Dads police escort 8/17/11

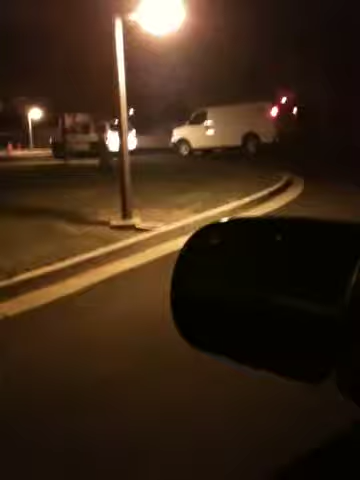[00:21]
We had the police escort Dad down to the street from the hospital in Livermore.